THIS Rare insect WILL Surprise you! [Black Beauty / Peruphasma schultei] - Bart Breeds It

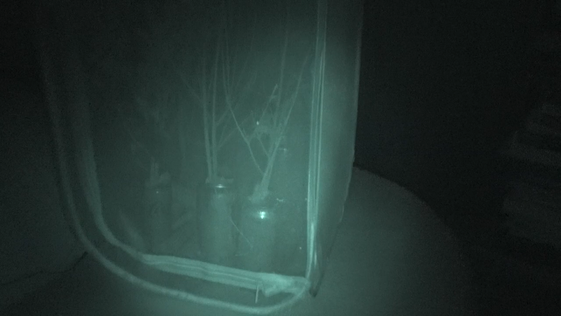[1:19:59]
So that means now we can see what these creatures are up to at
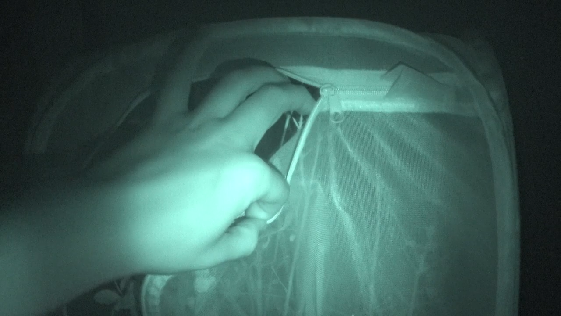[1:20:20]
Let's see what's happening in there.
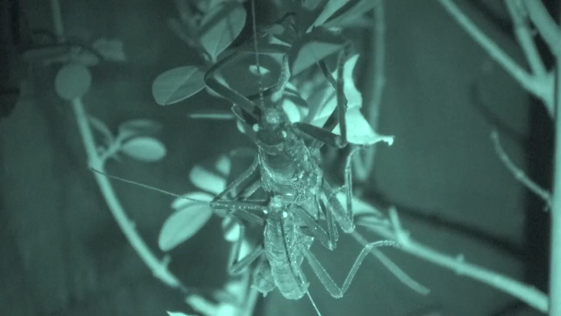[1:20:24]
Well, there you go. Lots of activity at night. Clearly in the middle of the night, these insects are quite active. Most of the time you'll just see them hanging around in the vegetation. Of course, as I may have explained before in this video, these are nocturnal insects,
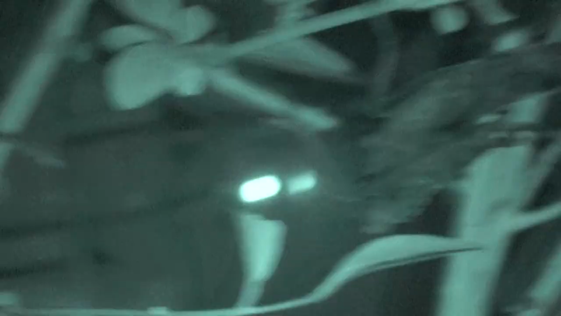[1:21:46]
Oh, look at that. Lots of wonderful activity here. What's really cool is this way we can observe the stick insects in a way that they don't feel disturbed. Of course, during the day, when there's daylight, they feel uncomfortable since it's a nocturnal species.
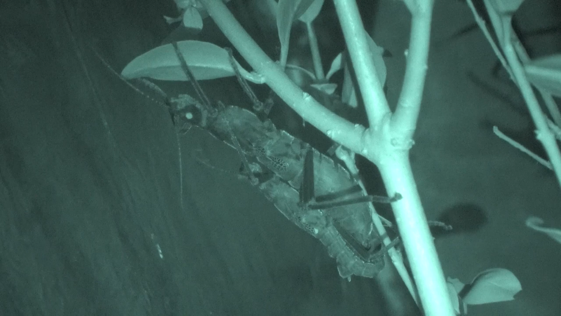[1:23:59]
But, you know, compared to other fields of science, it's still a bit obscure. Oh, this is fascinating. Just look at them, their natural behavior. Hope I haven't disturbed them too much. Now, these two seem to be sitting on
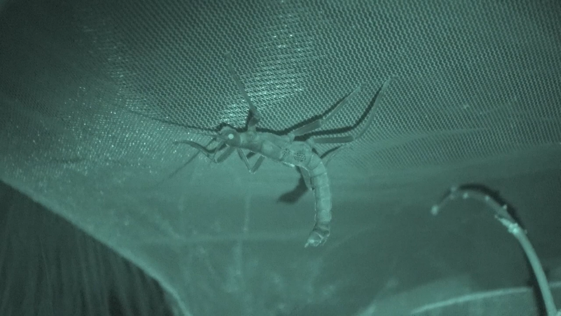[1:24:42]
Judging by the shape, his body, I think. Yeah, this is a male.
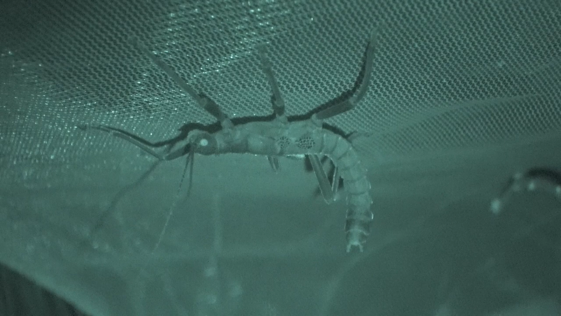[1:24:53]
I wonder why this male is not pairing. I mean, pretty much the only thing these males seem to be obsessed with is pairing with the females. Sometimes pairing for so long, they seem just to sit on the same female for days. Maybe he lost his female. Maybe she rejected him. Or maybe another male took his female, who knows?
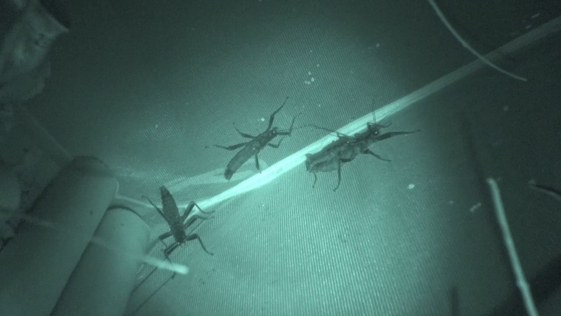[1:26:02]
Turns out that many of them are just hanging around here in the back of the container.
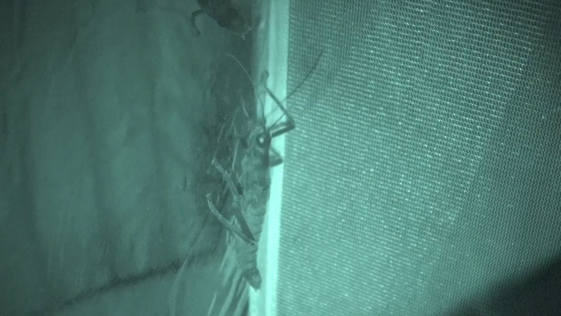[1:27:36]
Well, not all of them, as you can see, are eating, although some of them are. Some of them at night are just chilling around in the corners of their enclosure. Nothing wrong with that, though. Interesting.
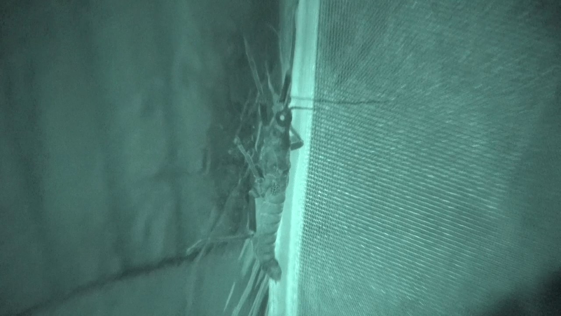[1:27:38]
And here in the back, there's even more of them.
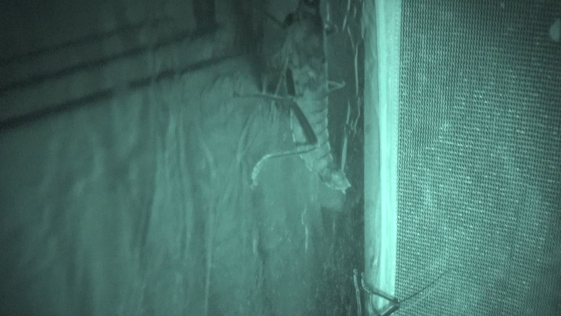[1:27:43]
Yep. Look at that. All of you hanging around. Here in the corners.
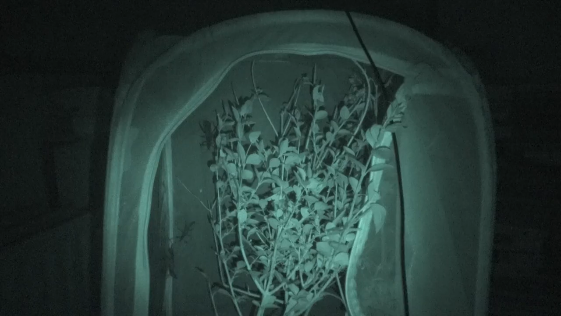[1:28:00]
Maybe it is time to switch on a light for a second.